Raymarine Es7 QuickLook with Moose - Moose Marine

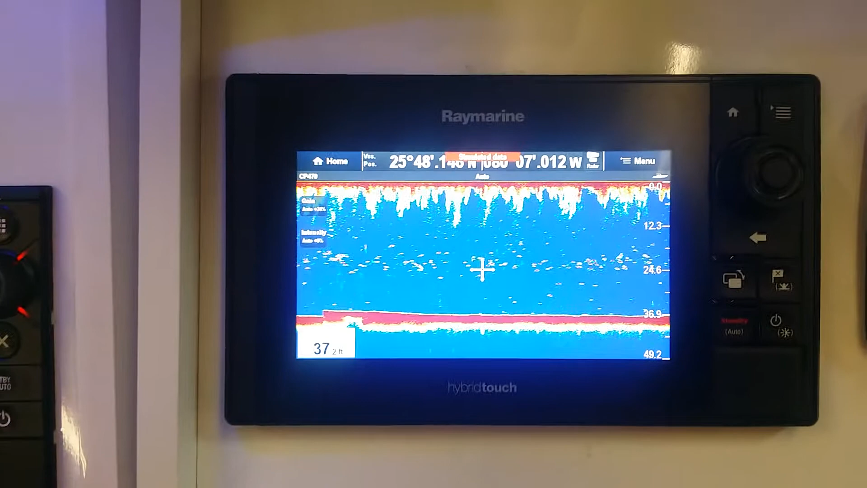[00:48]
both in traditional fish finder and in downscan.
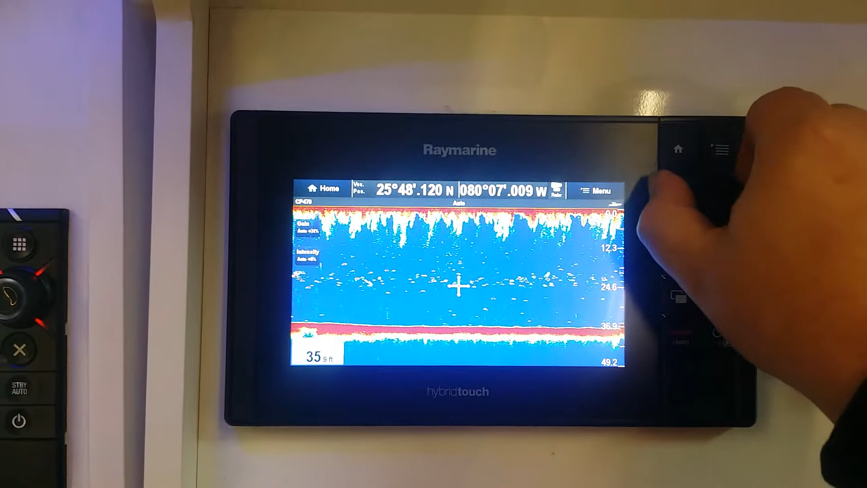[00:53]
We can manipulate through a little joystick, select waypoints, all relatively easily.
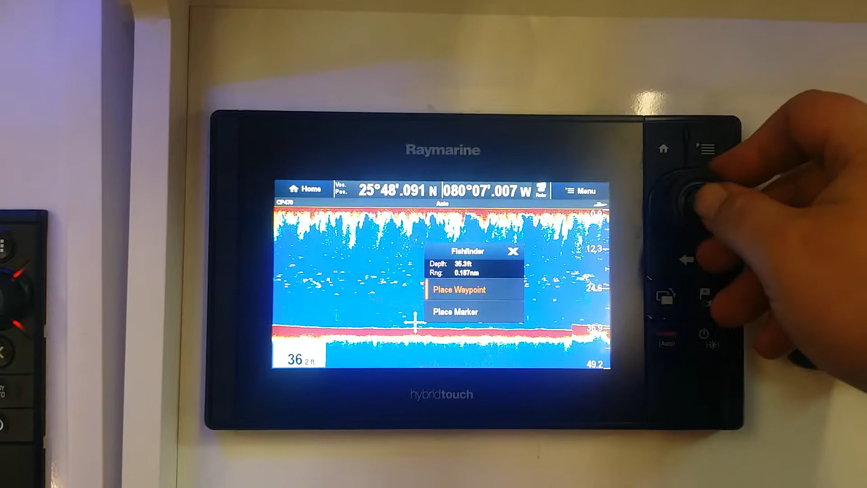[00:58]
Processing speed has improved greatly.
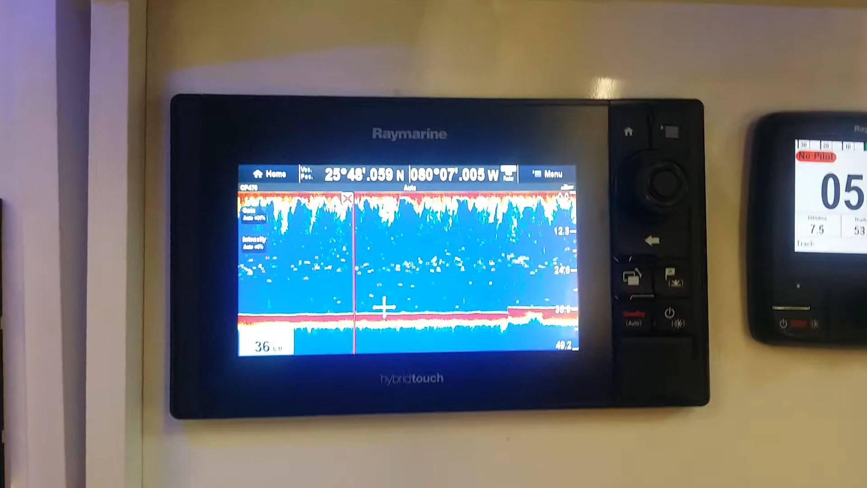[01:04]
It's a lot faster than the A series. Has a new little waterproof cover with twin micro SD card slots.